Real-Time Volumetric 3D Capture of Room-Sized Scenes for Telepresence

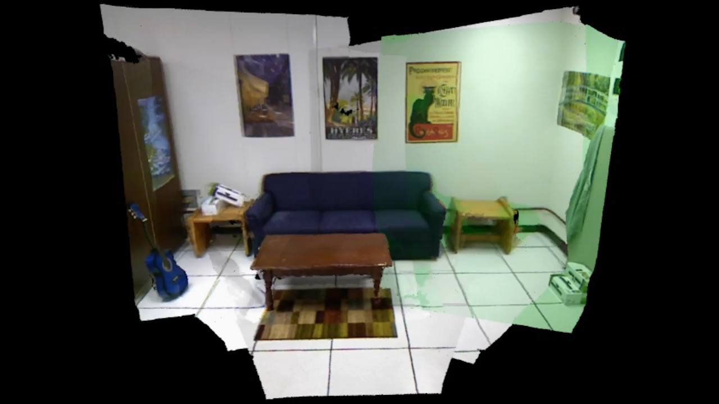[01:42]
The contribution of each camera in the scene is shown here. The distortions and biases in the depth data are corrected, and motion is detected in the color images for use in later processing.